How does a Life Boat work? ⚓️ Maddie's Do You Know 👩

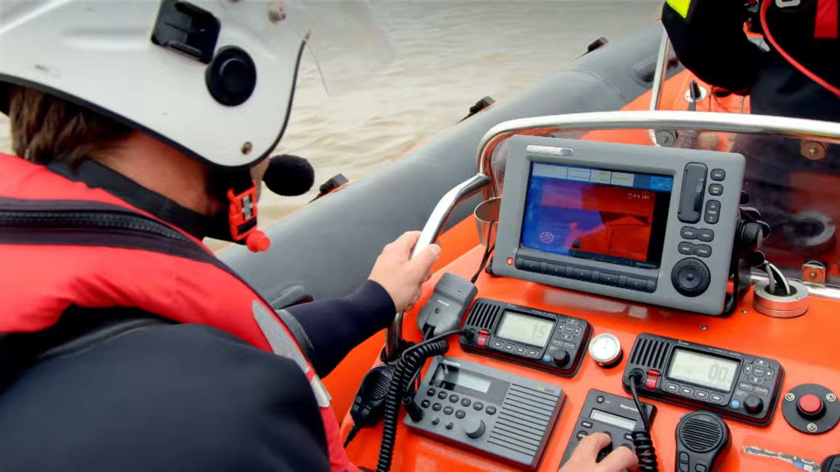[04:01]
The river is so big, it's really hard to look for Paul with my own eyes, but the thermal camera can see Paul's warm body.
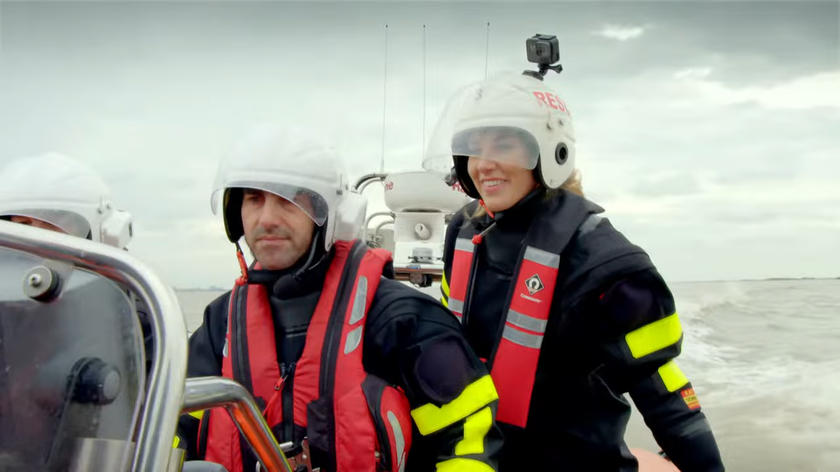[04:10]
Look, Lily, look, can you see that on the screen?
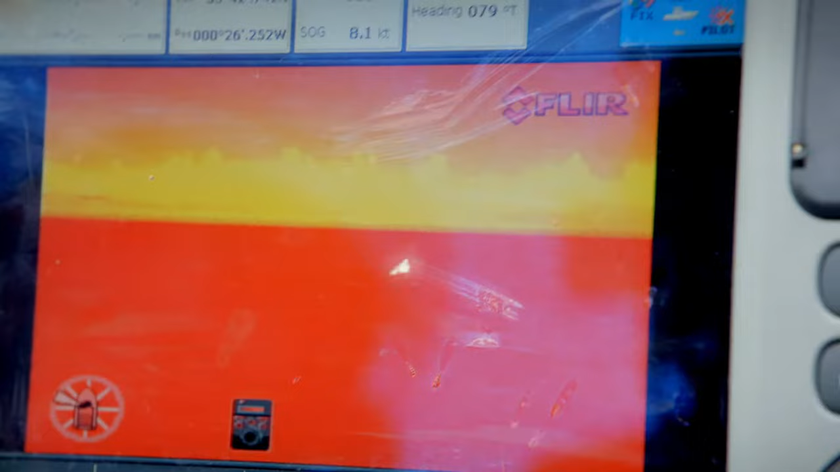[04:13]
I think I can see something.